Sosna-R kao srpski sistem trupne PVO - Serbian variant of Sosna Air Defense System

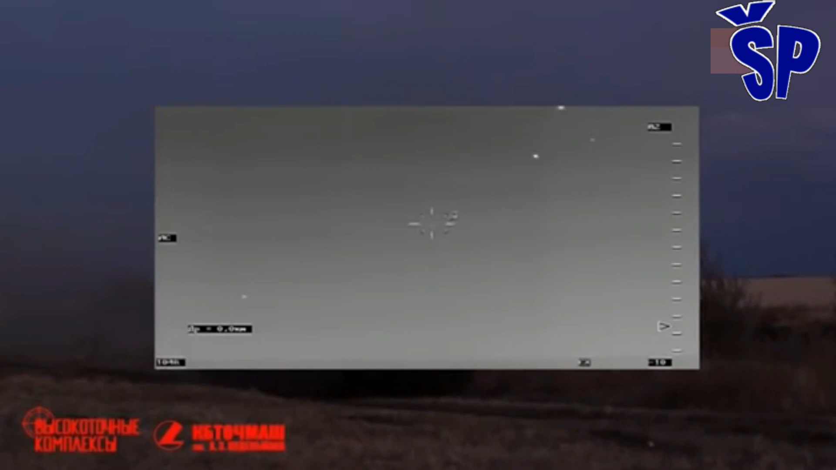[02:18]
Optoelektronski radio sistem upravljanja omogućava pasivno-automatsko ili polu-automatsko otkrivanje i praćenje cilja i lasersko obiližavanje cilja radi navođenja rakete.
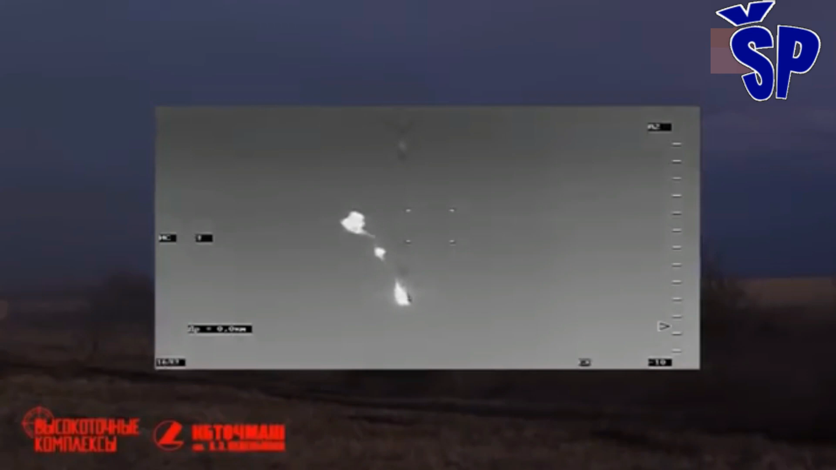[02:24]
Sistem upravljanja se stoji od radiokanala za slanje komandi upravljanja u početnoj fazi
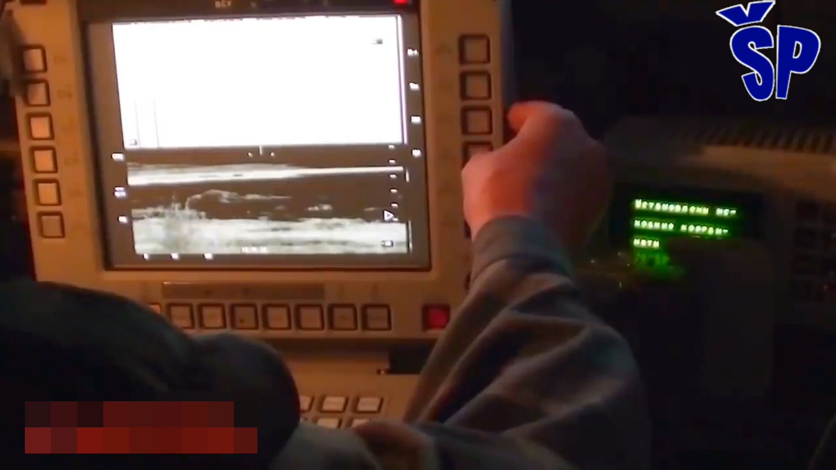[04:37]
a balistički računar na osnovu položaja cilja u prostoru usmerava oružnu stanicu ka cilju.